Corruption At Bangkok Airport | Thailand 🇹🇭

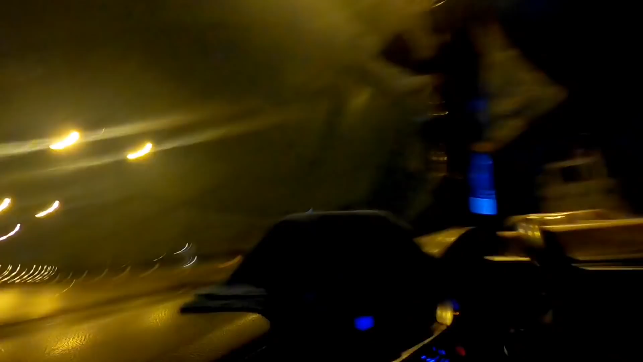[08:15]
आइधिक बारीश हुई थोड़ी दर पदे रोड कि ली दिख लिया में